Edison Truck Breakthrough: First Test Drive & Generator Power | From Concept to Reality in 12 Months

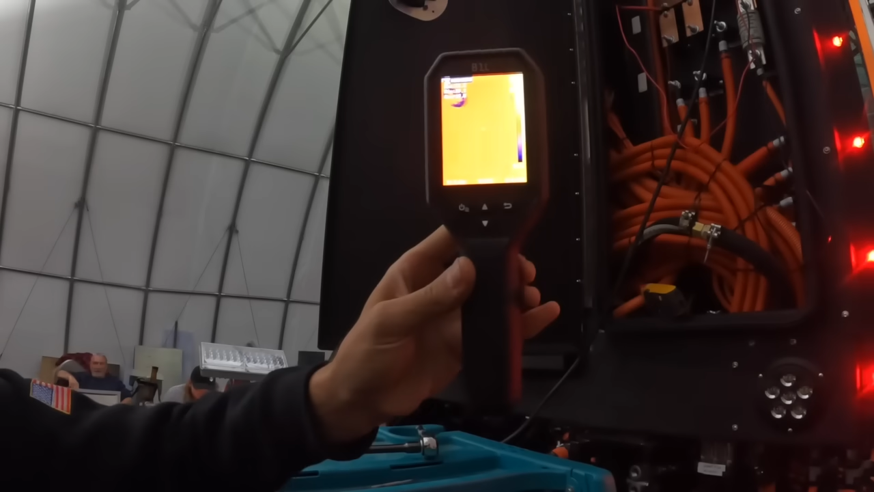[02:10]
So I could see everything within the screen in real time. Uh, so I have, like, a wide range view of everything that's on the screen, which is good.